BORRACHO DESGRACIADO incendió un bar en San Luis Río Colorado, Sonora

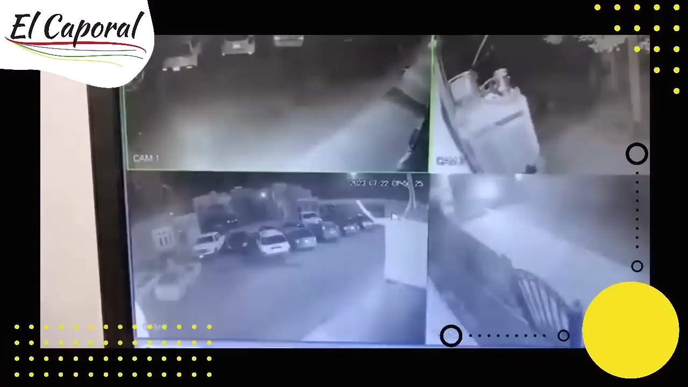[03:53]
se estaciona justo en frente del lugar de los hechos
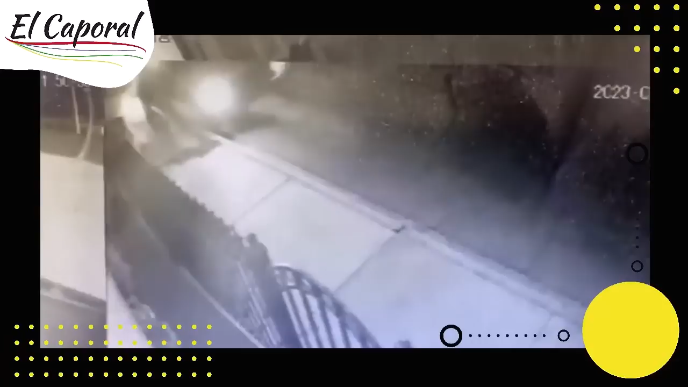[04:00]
descendiendo al parecer es cuando estás rociando lo que es el combustible o preparando o preparando ahí podemos observar
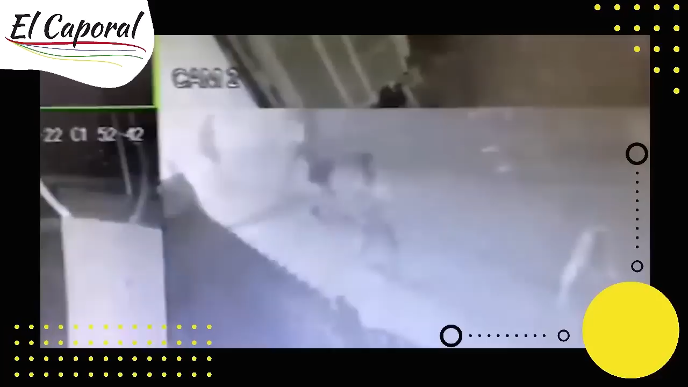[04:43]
en huida y se ve la estampilla de gente saliendo del lugar en eso